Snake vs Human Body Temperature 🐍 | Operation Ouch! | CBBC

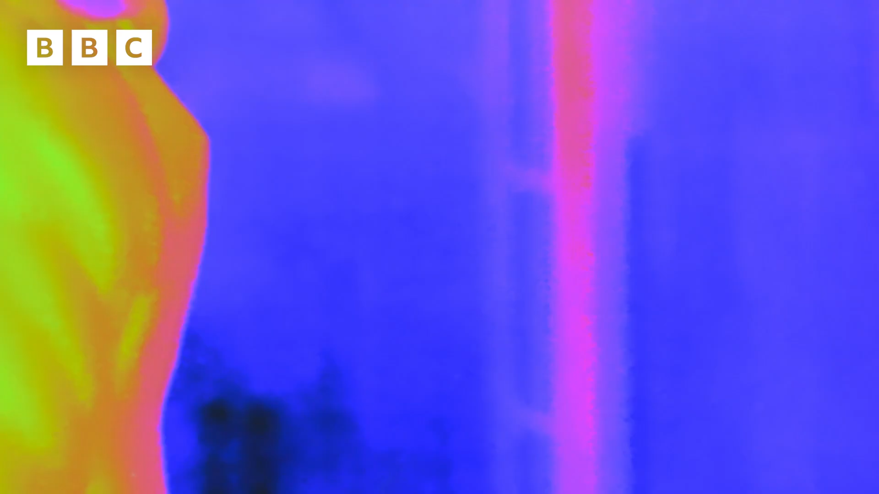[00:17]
The white or yellow or orange stuff is hot, and the pink or blue or purple stuff is colder.
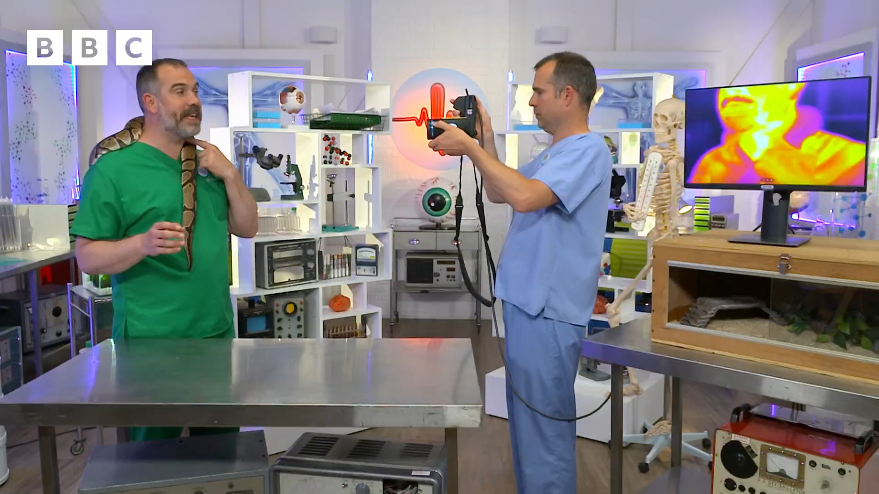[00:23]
You can see that my skin is much, much, much hotter than the Duchess. And in fact, if I put my hand on the Duchess and leave it there for a few seconds,
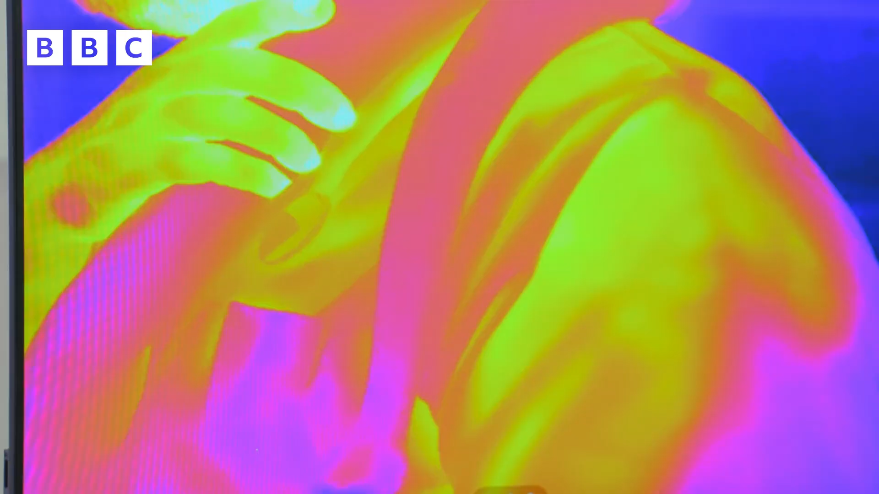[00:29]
when I take it off, you can see I've left warm fingerprints on her skin.